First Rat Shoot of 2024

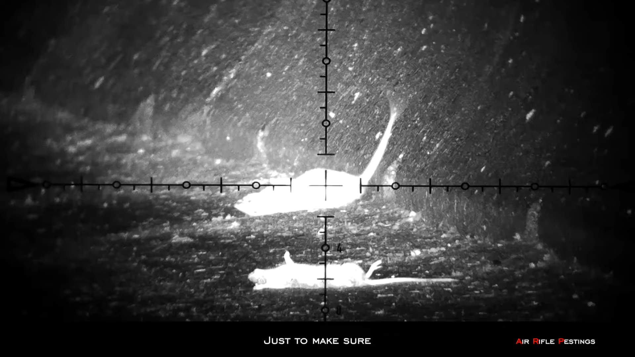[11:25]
So this area is probably about 30 yards away.
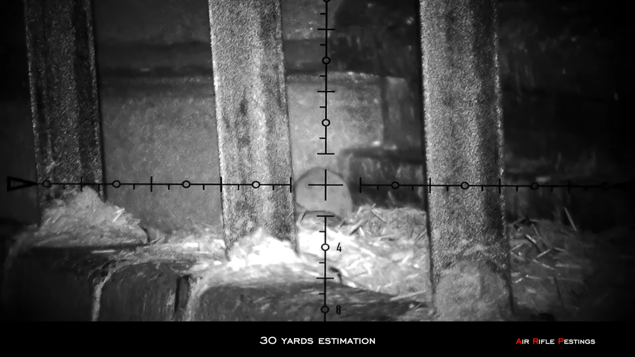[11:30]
Right by the feeder there. I saw a couple of rats moving around. My Regal has a 30 yard zero. So I will just help my crosshair square.
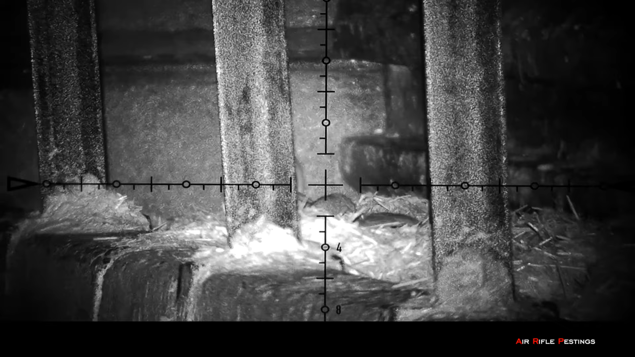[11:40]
Here's a guy that came out.
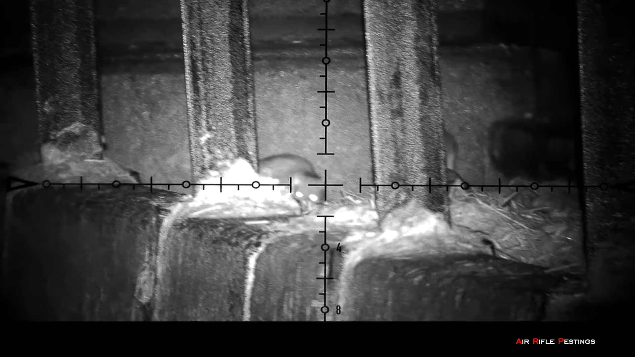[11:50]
Here's one. Right in the head. That was rat number 23.
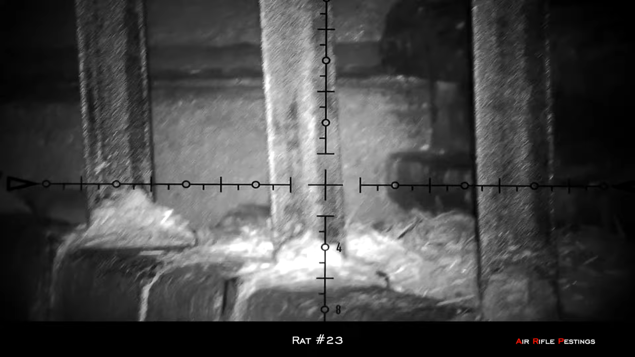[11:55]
So every rat scrambled and ran away. It was down and out.
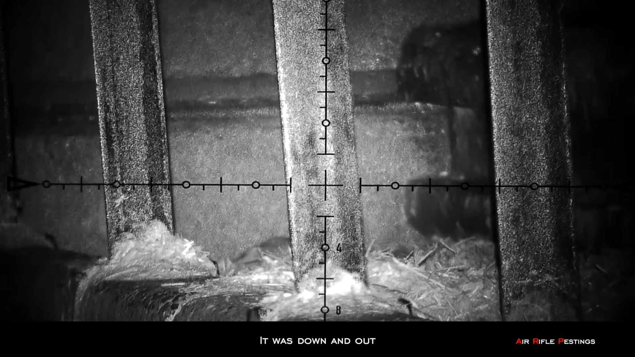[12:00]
So far Regal was doing good.
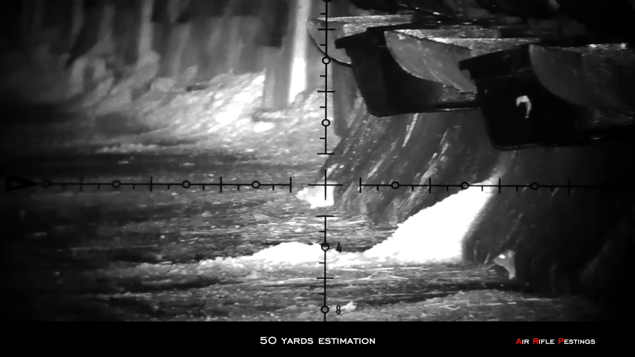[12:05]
So I decided to go for a longer range. 50 yards roughly. I went for a body shot and I hit it.
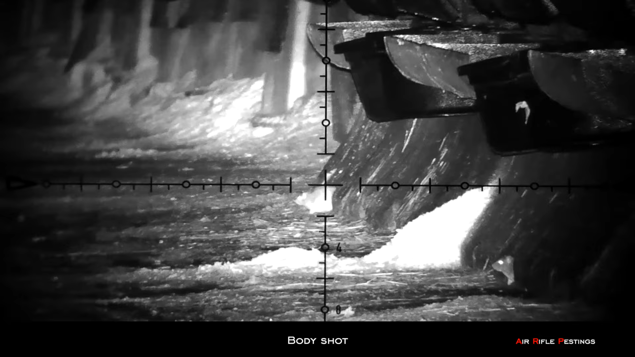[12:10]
That was rat number 24.
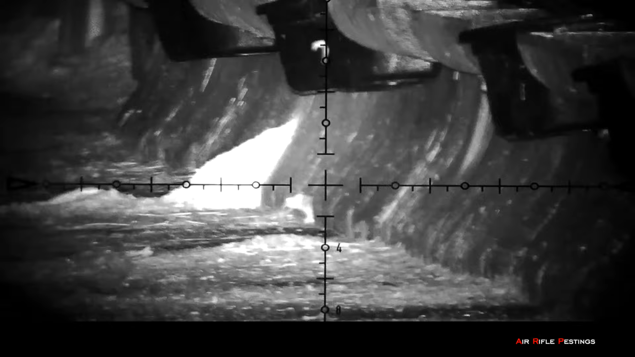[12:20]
I'm guessing this is about 48 yards away.
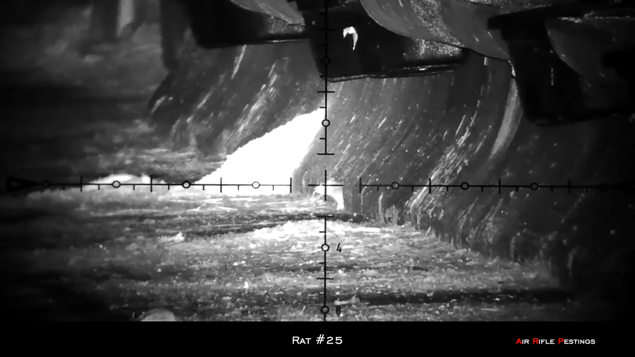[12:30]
And it was down. That was with a head shot. That was rat number 25. Perfect shot.
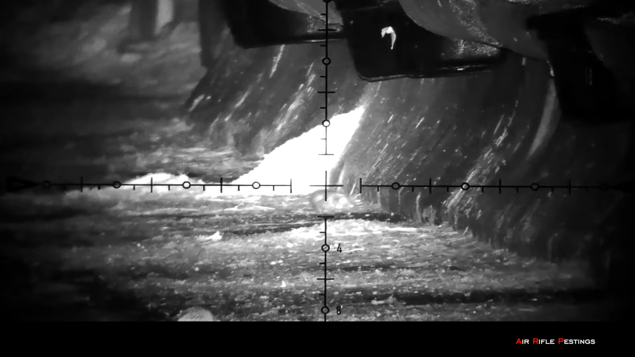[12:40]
This guy's probably about 15 yards I'm guessing.
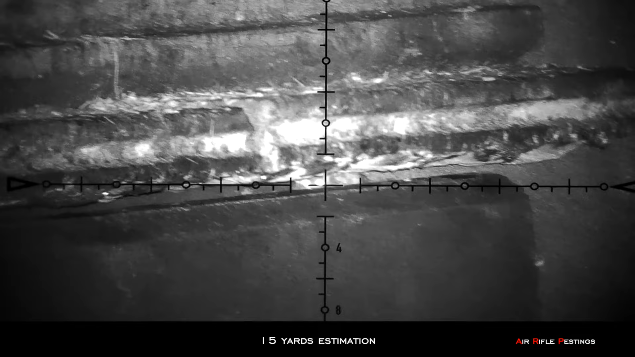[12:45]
And I dropped him right on the spot.
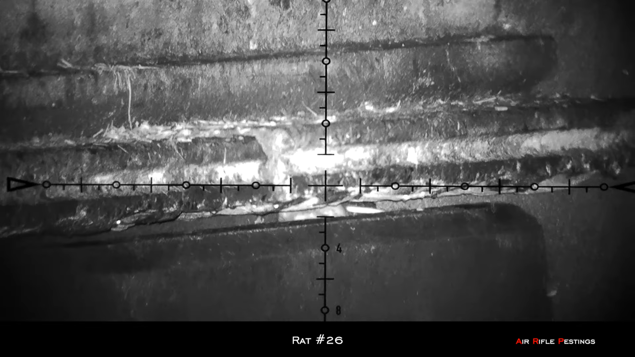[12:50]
That was rat number 26. The Regal was deadly accurate. That's for sure.
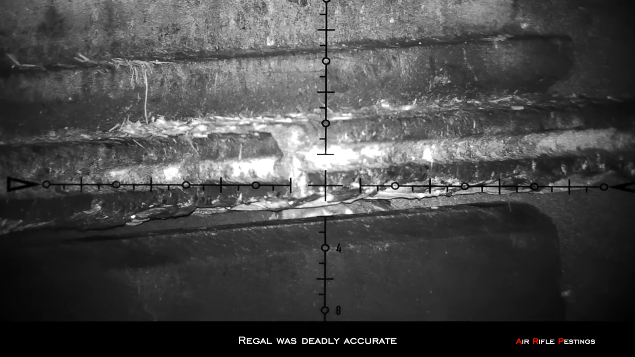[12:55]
T-Baddy only has a 10 shot magazine.
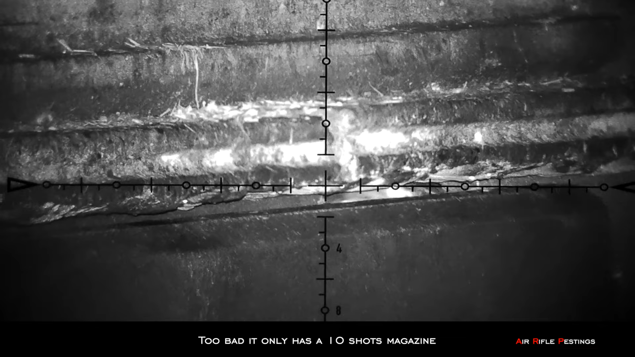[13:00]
Otherwise this would be a perfect rat gun. Another one showed up at top spot number 1. Right beside the dead one that I shot earlier.
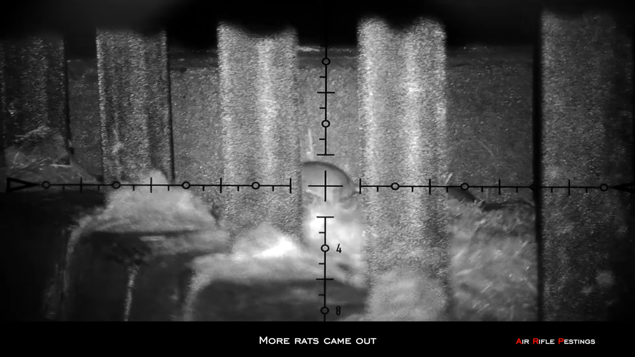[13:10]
Actually a few of them showed up. As you can see here. One of the male was in heat. Try to get fresh. You can see the female was kicking it away.
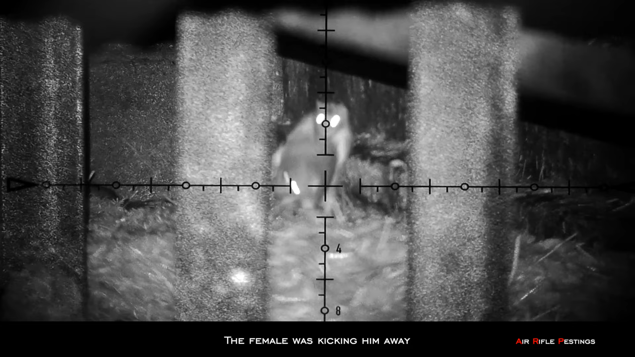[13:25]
Time to back off. And I shot the female.
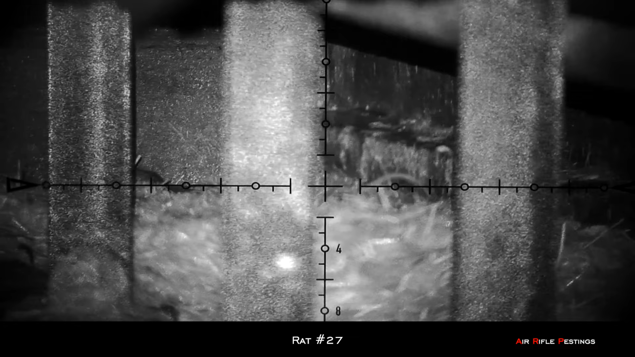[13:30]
I should have gone for the male. That would have been cool. That was rat number 27.